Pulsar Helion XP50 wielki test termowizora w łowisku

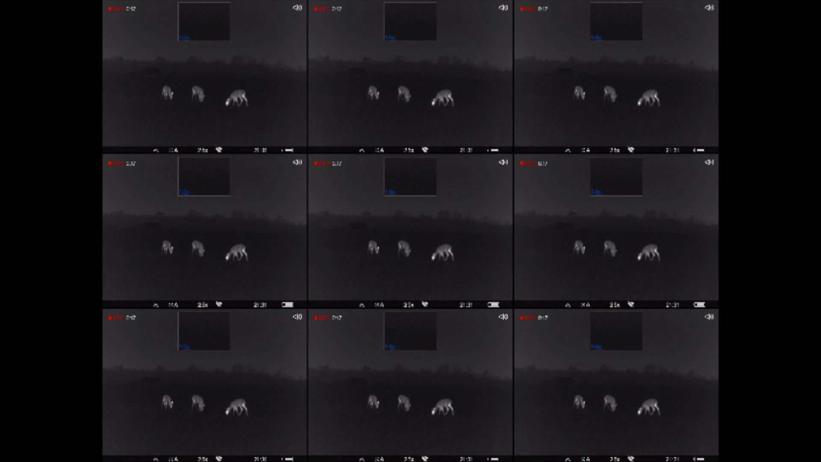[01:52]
Dlatego też, jeśli oglądasz na pełnym ekranie, zapewne widzisz tak zwaną pikselozę.
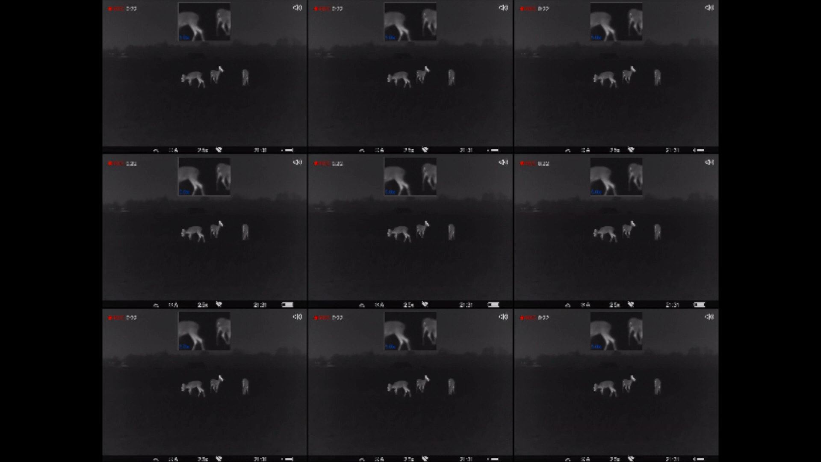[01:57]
Wynika to z przeskalowania rozdzielczości na Twoim monitorze.
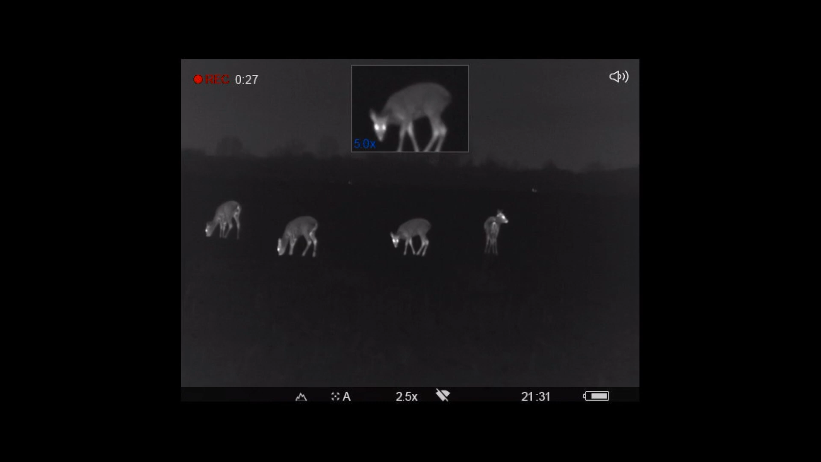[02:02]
Obraz jest rozciągnięty, stąd pewien efekt.
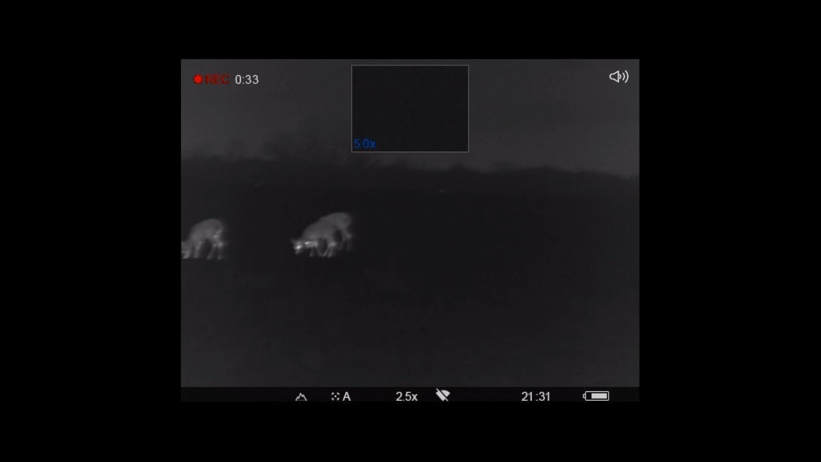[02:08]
W samym termowizorze podczas używania obraz będzie perfekcyjny, bo wyświetlacz dostosowany jest rozmiarem idealnie do sensora.
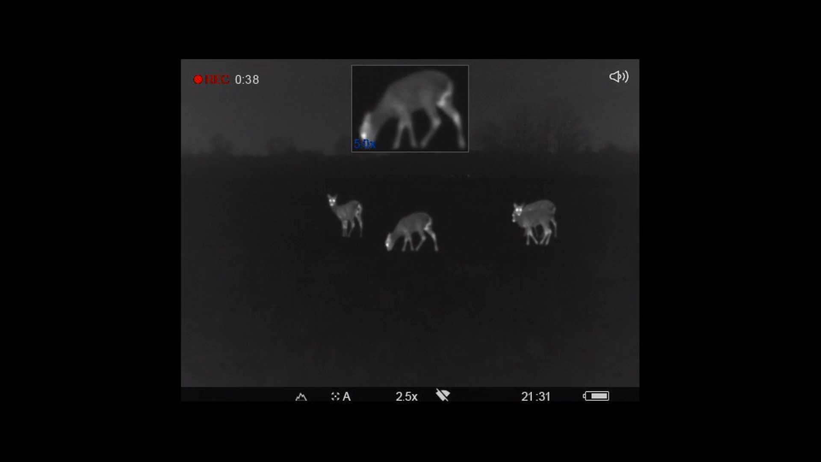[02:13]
Jeden i drugi ma rozdzielczość 640x480.
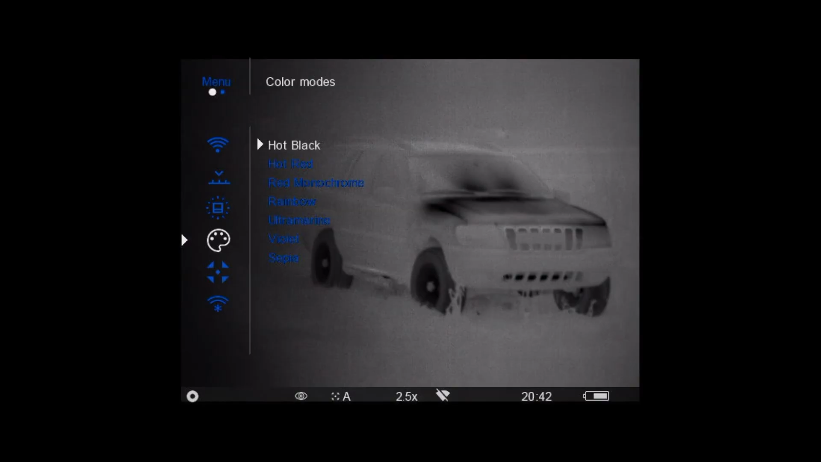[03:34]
mikrobolometrem o rozmiarze piksela 17 mikrometrów i zakresie spektralnym 8 do 14 mikronów.
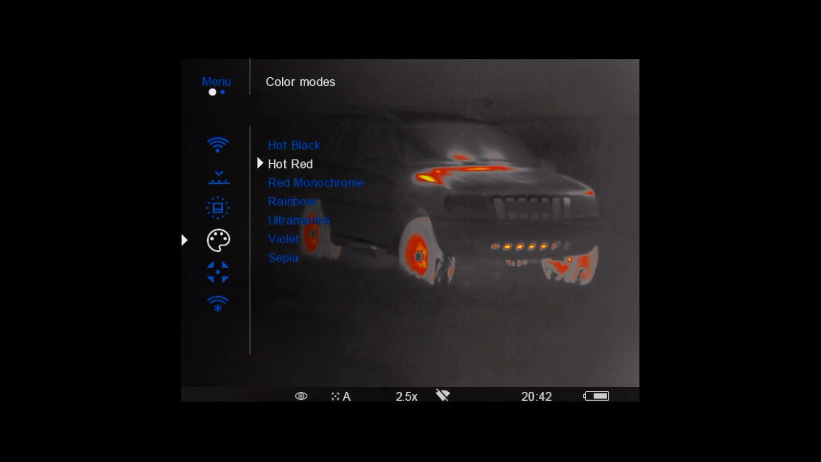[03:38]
Rozdzielczość sensora to 640x480 pikseli z częstotliwością odświeżania 50 Hz.
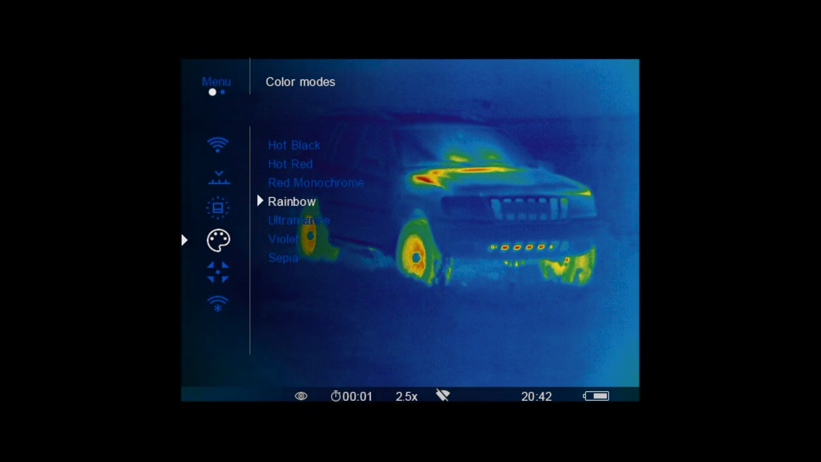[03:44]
Waga to równe 500 gramów. Minimalna odległość ostrego widzenia wynosi 3 metry.
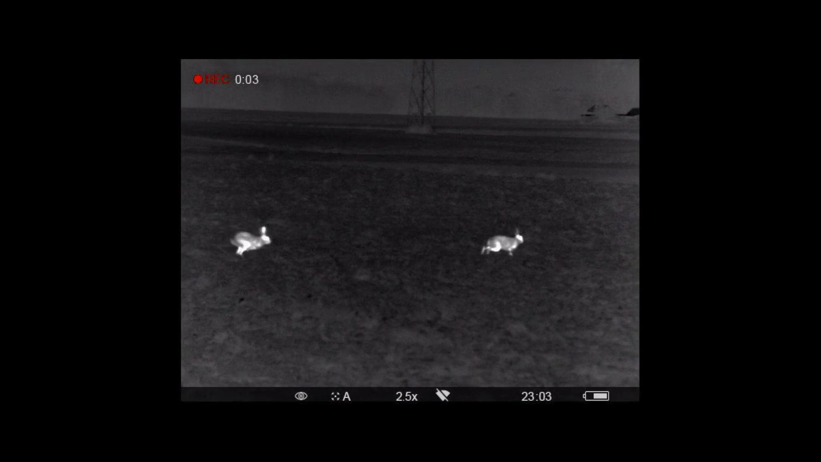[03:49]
U urządzenia można używać zarówno zimą, jak i latem,
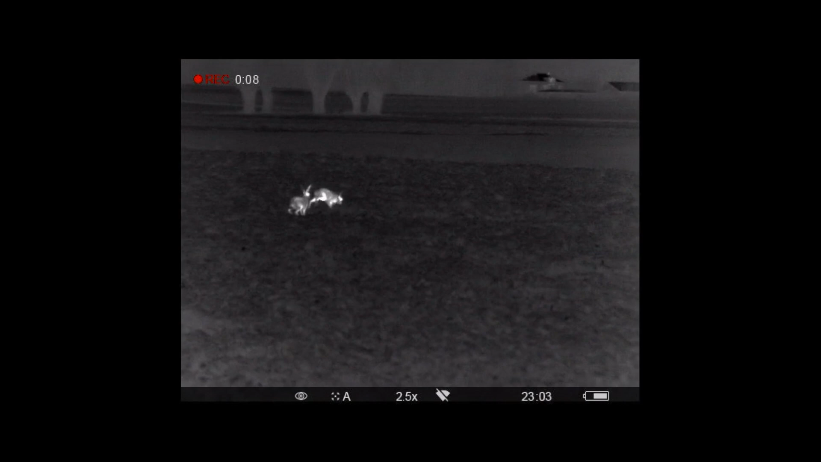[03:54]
bowiem zakres temperatury pracy wynosi od minus 15 aż do plus 50 stopni Celsjusza. Poniżej przycisku wyłączenia znajdują się 4 przyciski, za pomocą których jesteśmy w stanie sterować całością urządzenia.
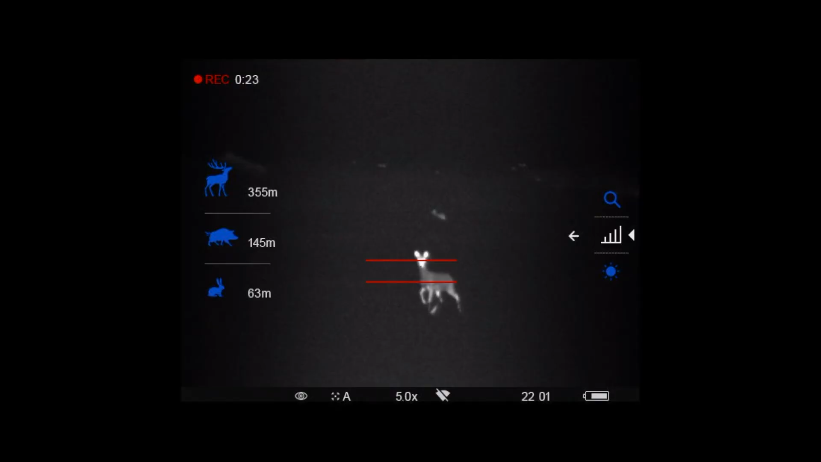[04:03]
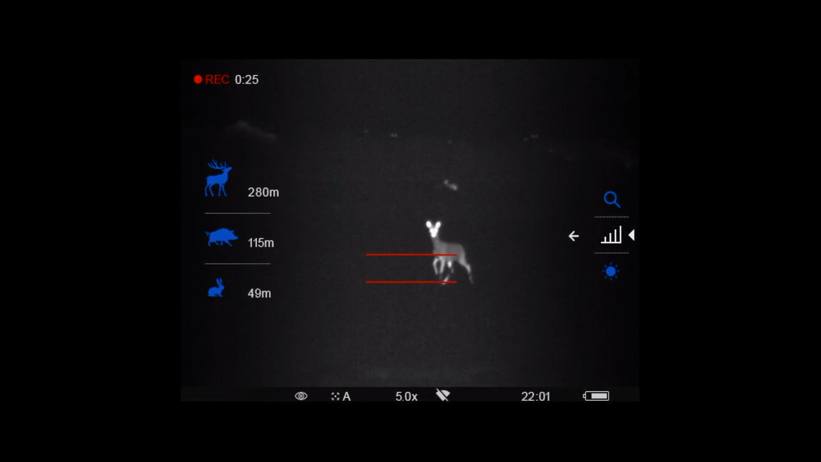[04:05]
Pierwszy przycisk, strzałka w górę, zmienia tryby,
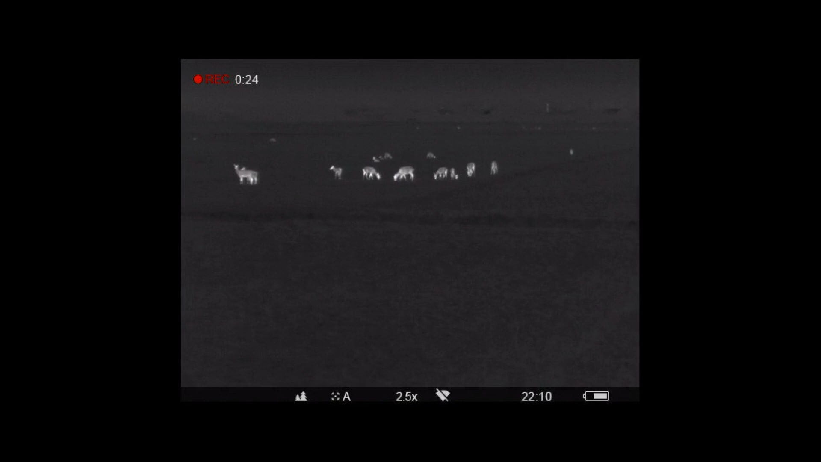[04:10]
a jego dłuższe przytrzymanie zmienia palety kolorów.
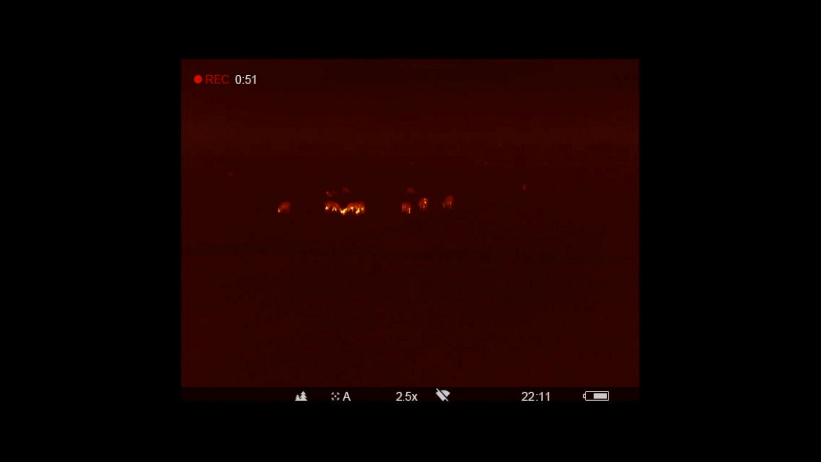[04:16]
Gdy jesteśmy w menu głównym, przycisk ten służy do nawigacji,
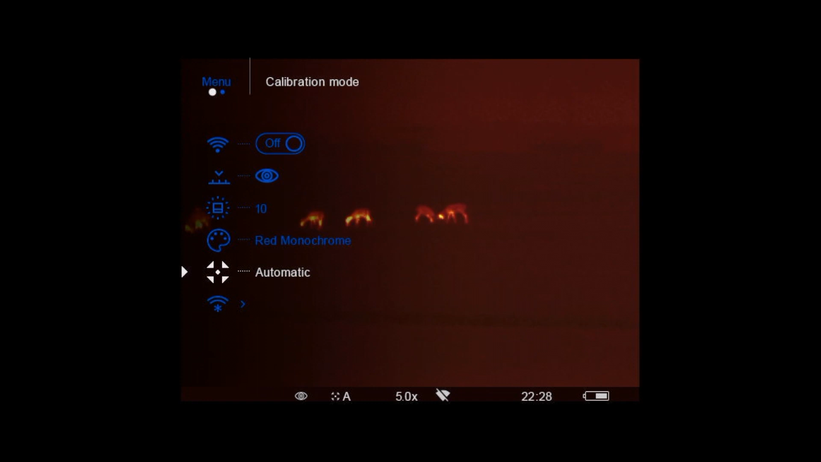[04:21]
a w menu podręcznym do zmiany parametrów takich jak powiększenie, kontrast,
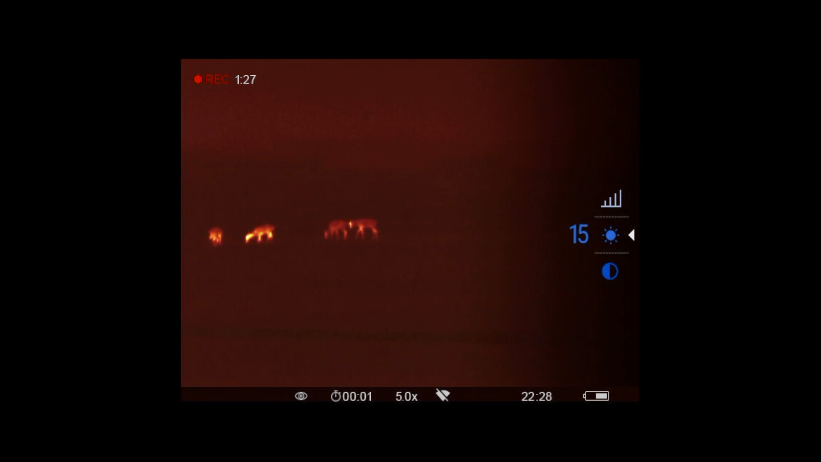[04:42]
Pod przyciskiem menu mamy strzałkę w dół, która odpowiada za zoom.
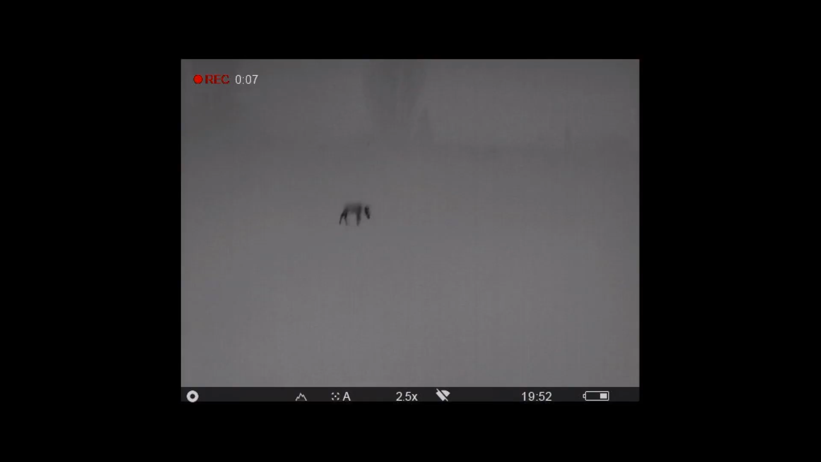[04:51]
Jego krótkie naciśnięcie to przejście przez kilka powiększeń,
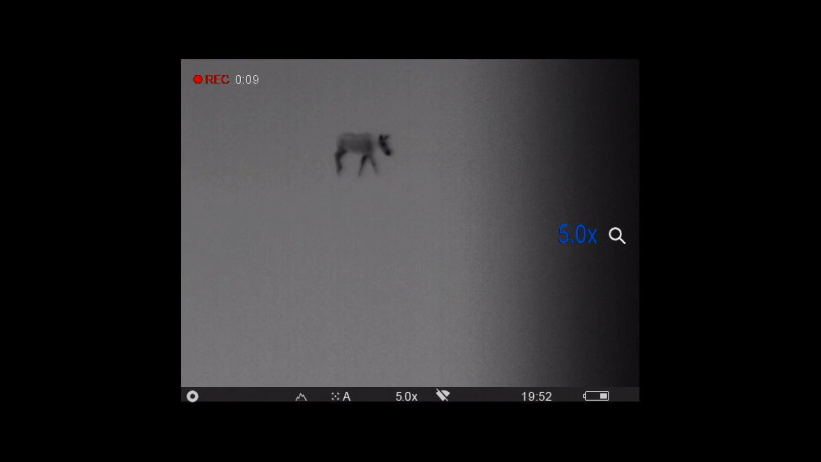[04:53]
tak zwane przejście skokowe, a dłuższe przytrzymanie uruchamia funkcję Picture in Picture,
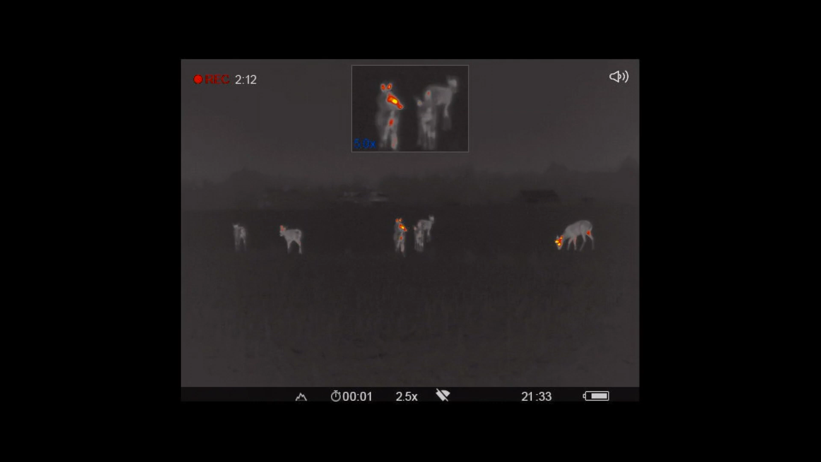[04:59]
w którym mamy dodatkowe powiększenie środka obserwowanego obiektu w ekranie.
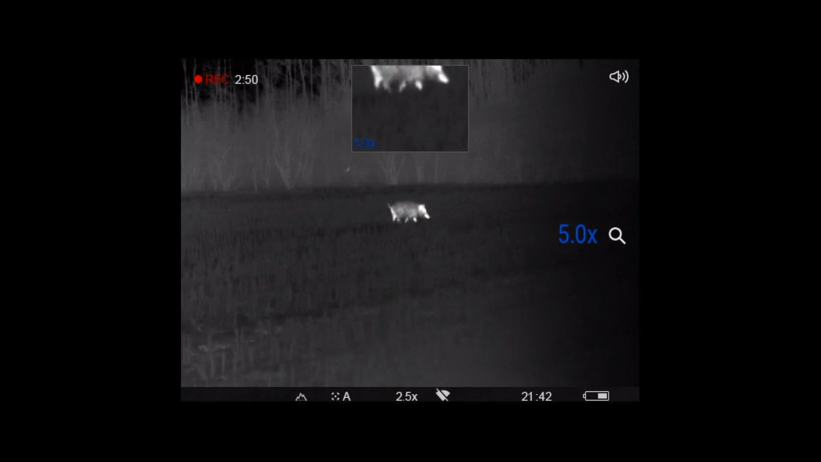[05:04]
W menu podręcznym pełnią funkcję zmiany parametrów, a w menu głównym służy do nawigacji.
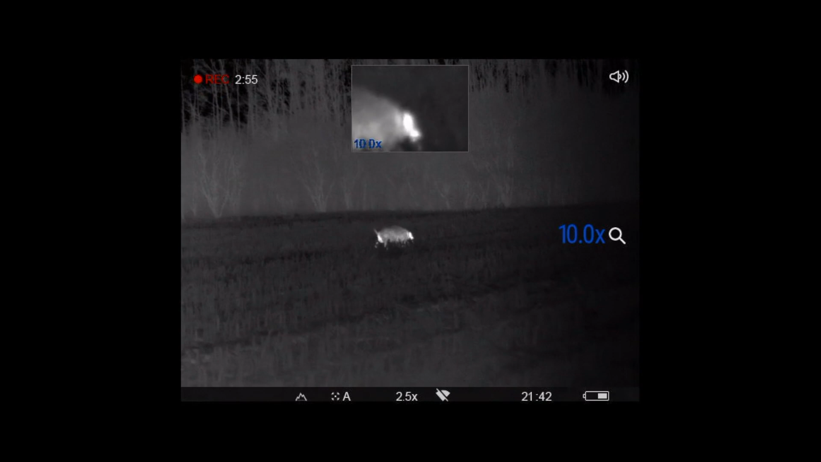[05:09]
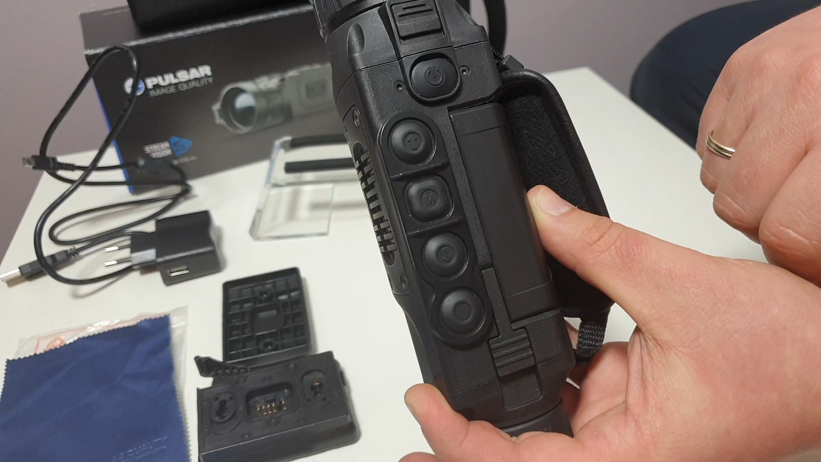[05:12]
Na samym dole mamy przycisk nagrywania,
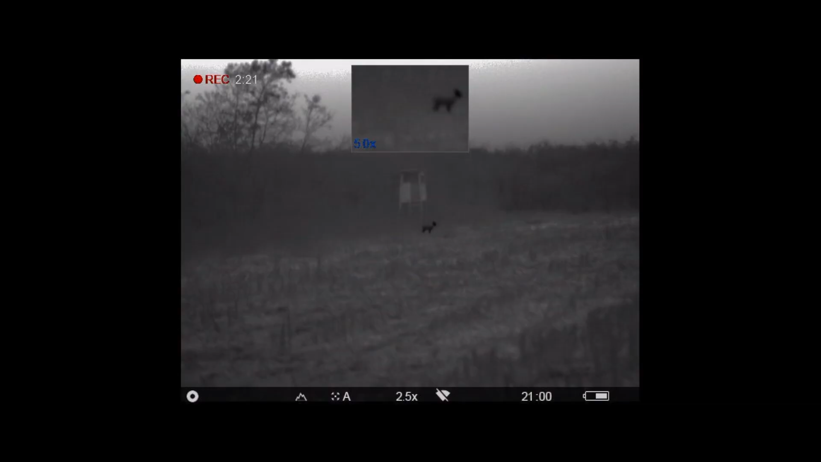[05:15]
którym zarówno rozpoczniemy, spauzujemy, jak i zatrzymamy nagranie tego, co dzieje się aktualnie na ekranie urządzenia.
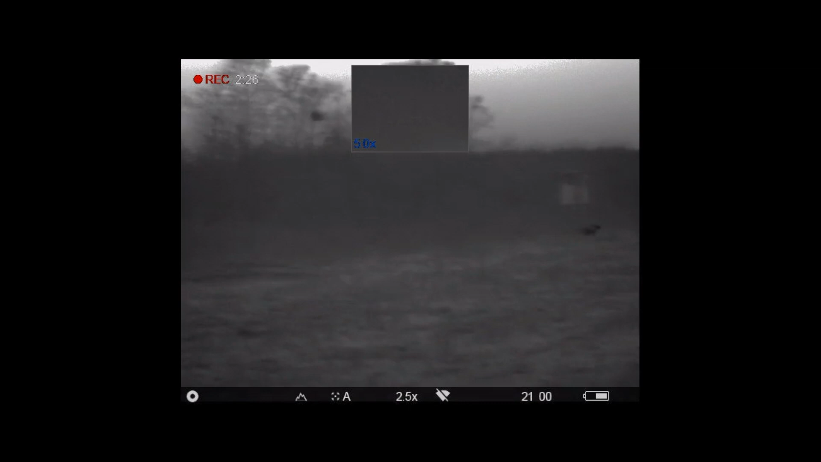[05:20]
Dodatkowo jego dłuższe przytrzymanie zmienia tryby między wideo a zdjęciami. Dzięki temu możemy przełączać się bezpośrednio między zdjęciami a nagrywaniem. Wszystkie nagrania, które widzicie w tym wideo, pochodzą bezpośrednio z tego urządzenia i z kilku łowisk, w których go używałem.